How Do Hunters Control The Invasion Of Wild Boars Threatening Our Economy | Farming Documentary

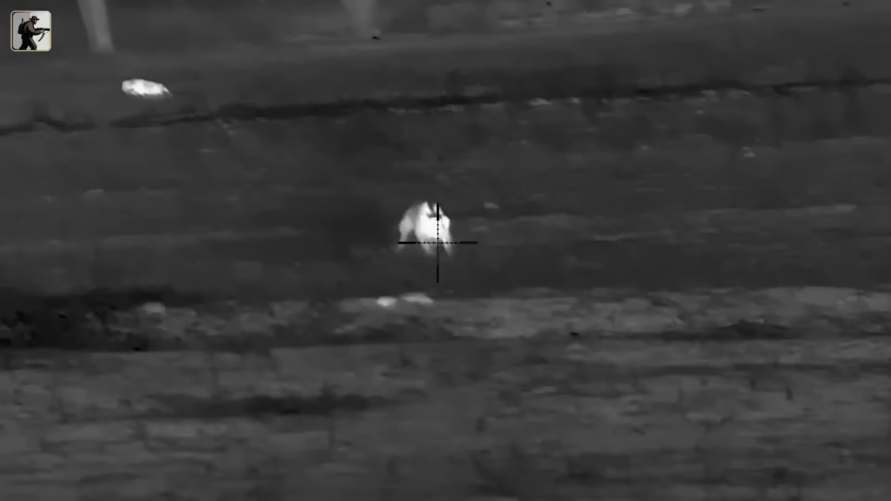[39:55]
Due to the nocturnal nature of the hunt,
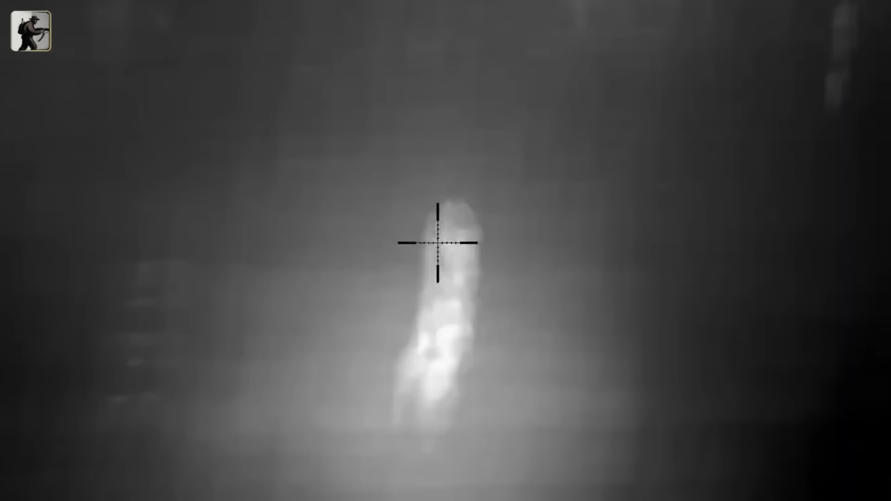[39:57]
hunters often use accompanying equipment such as night vision scopes,
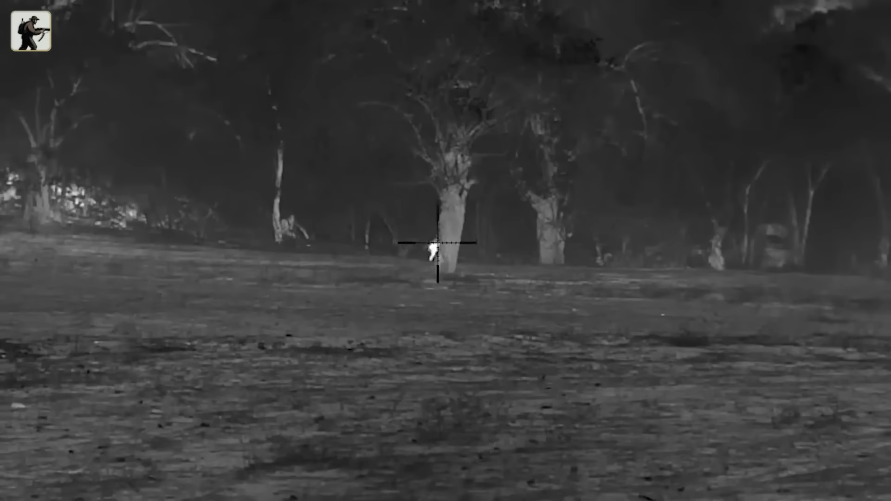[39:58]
thermal imaging, and powerful flashlights to increase their chances of success.